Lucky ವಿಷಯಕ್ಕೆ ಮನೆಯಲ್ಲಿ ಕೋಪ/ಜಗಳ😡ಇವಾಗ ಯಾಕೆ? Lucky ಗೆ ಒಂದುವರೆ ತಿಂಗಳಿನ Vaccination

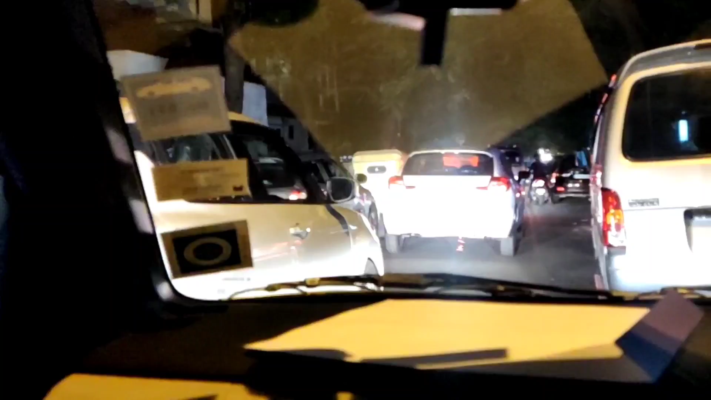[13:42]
ಟ್ರಾಫಿಕ್ ಯಾಕೆ ಹಿಂಗೆ ಸೊ ಇಷ್ಟೊತ್ತು ನಾನು ಹಿಂಗೇನಾ ಅಥವಾ ಹೇಗೆ ಹೋಗ್ತಾ ಇರ್ತಾರಲ್ಲ. ಇದು ಯಾವ ರೂಟ್ ಹೋಗೋದು? ಸ್ಟ್ರೈಟ್ ಸ್ಟ್ರೈಟ್ ಮಿಲ್ಕ್ ಕಾಲೋನಿ. ಮಿಲ್ಕ್ ಕಾಲೋನಿ ರಾಜಾಜಿನಗರ್ ಹೋಗುತ್ತಾ?
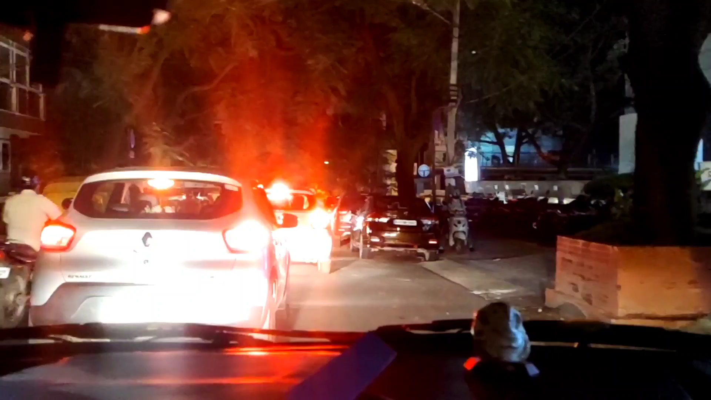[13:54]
ಯಾ ರಾಜಾನಗರ್ ಸ್ಟ್ರೈಟ್, ಅದೇ ಓರಿಯನ್ ಮಾಲ್ ಪಕ್ಕ ಬರ್ತಾರ ಅದಲ್ವಾ ವಿವೇಕಾನಂದ ಕಾಲೇಜ್. ಹಾ ಹಾ ಹಾ ಹಾ, ಅದಕ್ಕೆ ಇಷ್ಟೊಂದು ಟ್ರಾಫಿಕ್. ಓಕೆ, ಇನ್ನೊಂದು ತಿಂಗಳು ಬರಂಗಿಲ್ಲ, ಬಾ ಬಾಯ್ ಕ್ಲೌಡ್ 9.